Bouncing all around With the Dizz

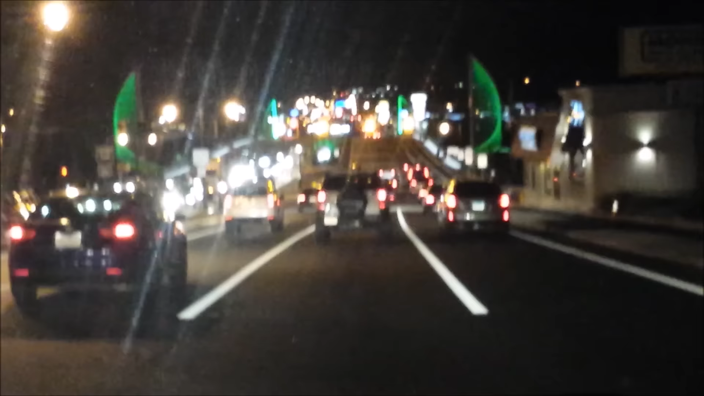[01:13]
You see the bridge, it's all lit up green on both sides. It's looking pretty, looking pretty on both sides.
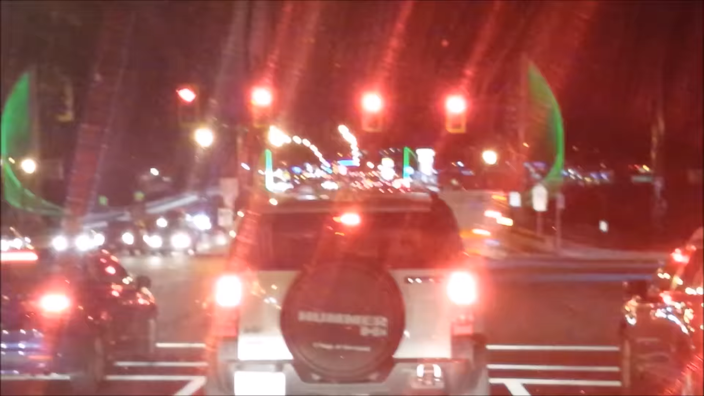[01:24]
I think it changes. Does it change?
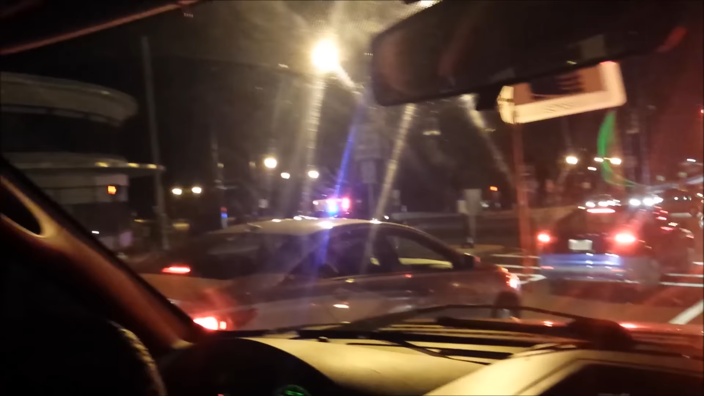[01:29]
In the morning it's red. It was the ambulance.
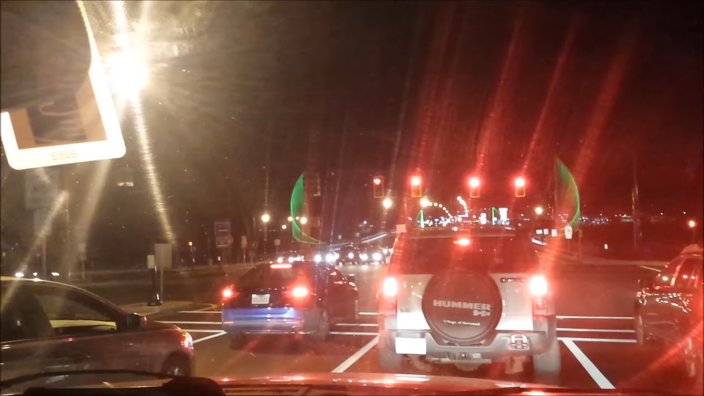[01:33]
See what happens to the lights, they blink like that so the signals change for the ambulance's way. Oh, now we get the green light. This is the Shoesbury Bridge going into Shoesbury, Massachusetts. See these?